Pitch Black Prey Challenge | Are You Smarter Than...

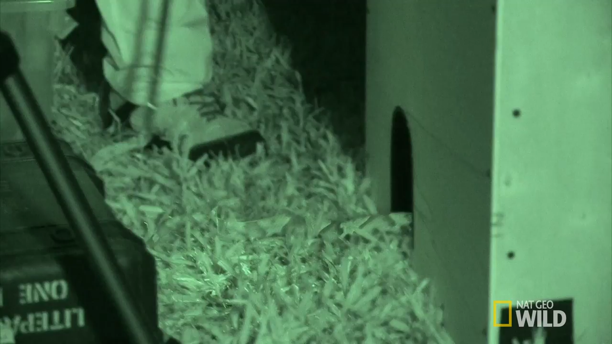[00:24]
The snake in a big wooden box, Rachel in a spooky vault. Both Challenge and the Tark targets are proportionate in scale.
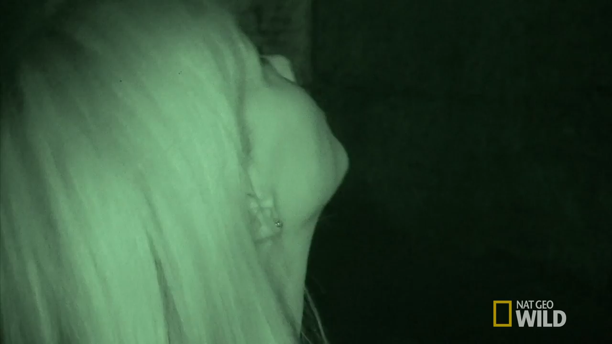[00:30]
So which contender is your money on?
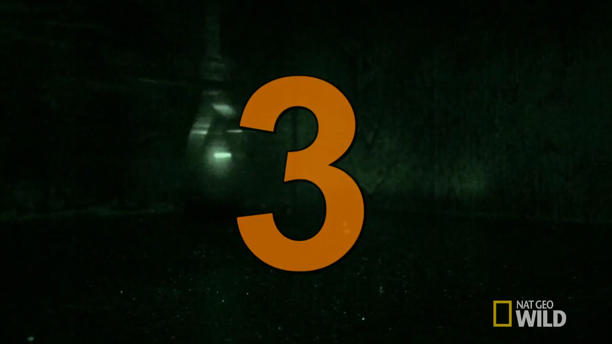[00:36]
They're off.
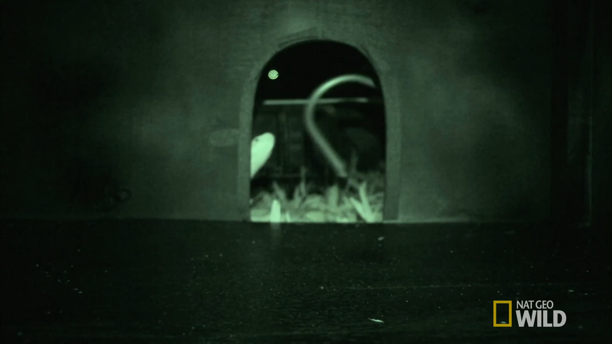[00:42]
The snake, that cold-blooded hunter, is totally unfazed.
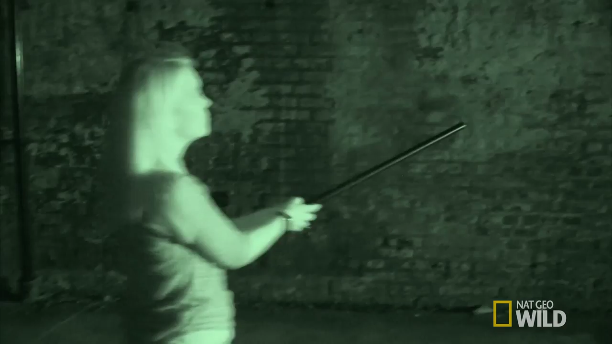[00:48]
While in her tunnel, Rachel's body is in overdrive. It felt like my heart was gonna come out of my body.
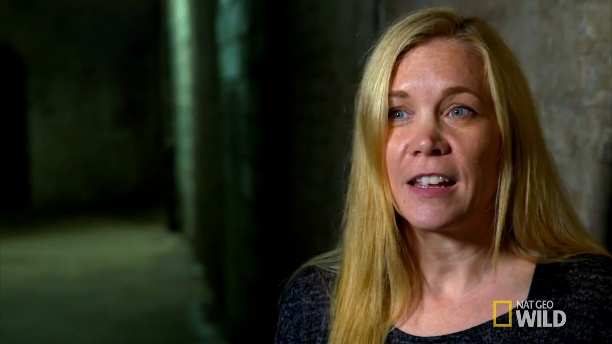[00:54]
I couldn't sense anything.
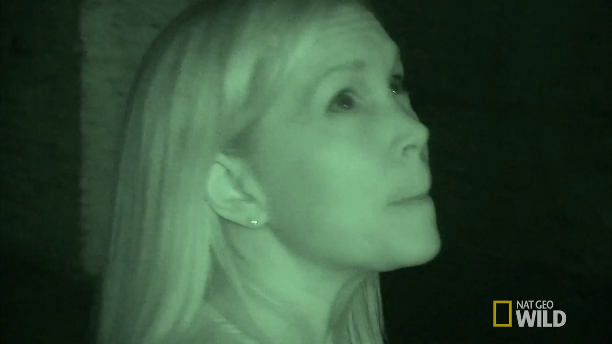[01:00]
Adrenaline is pumping into her bloodstream, preparing her muscles and her nervous system for fight or flight. Her pupils are dilating. I couldn't tell how big the room was. I couldn't tell what was right in front of me, what was behind me. Really disconcerting.
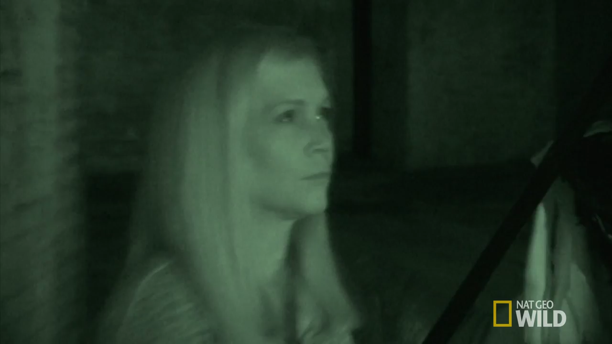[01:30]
But it doesn't affect Rachel's determination to find her prey and really go for it.
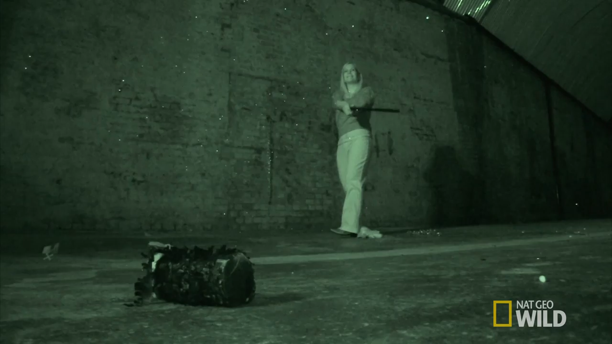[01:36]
I was determined to knock the f*** out of it.
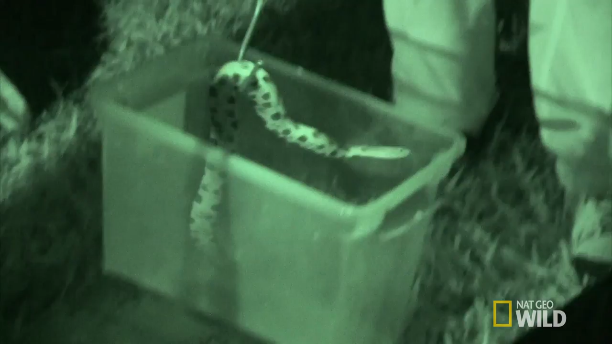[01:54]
Shaking his tail and he musty. Smell it.
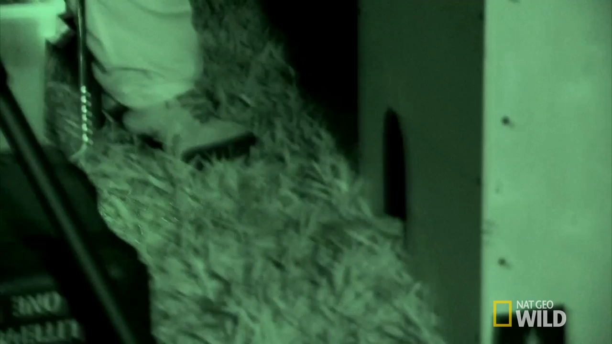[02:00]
Five, four, three, two, one. The snake strikes with uncanny precision.
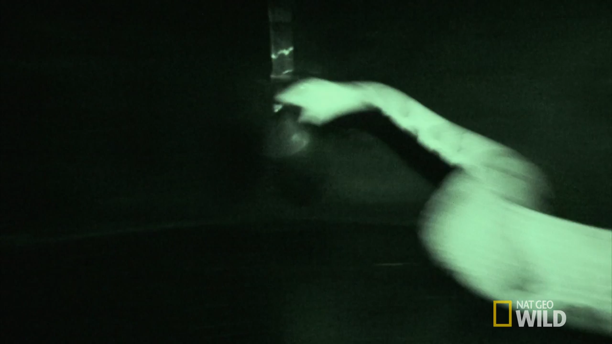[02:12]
Nothing to smell, nothing to hear, and it's pitch dark. Snakes have something of a superpower. Some snakes actually see the world in a different way.
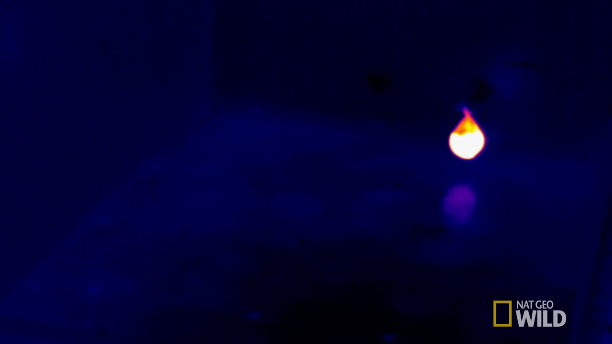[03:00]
Because infrared is emitted by every warm body, ideal for this predator. Boas and pythons and pit vipers have specialized organs in their faces called pit organs.
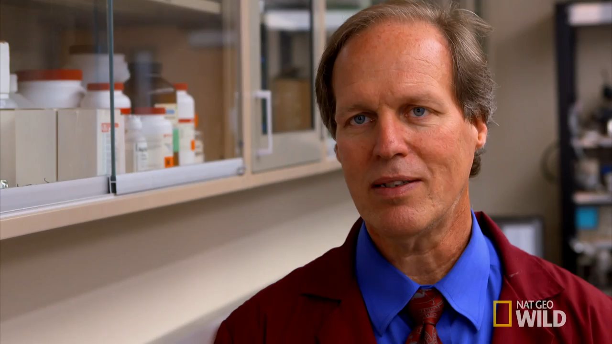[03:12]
There are neurons, nerve cells that are picking up this infrared radiation from the environment, effectively allowing them to see heat. In reality,
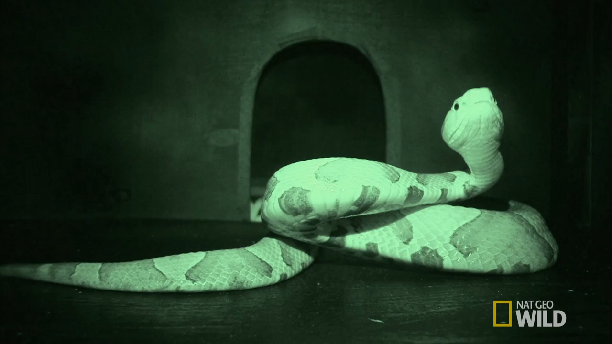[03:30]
the battle was over the moment he entered his box and clocked the warm balloon, taking just five seconds to launch his precision attack.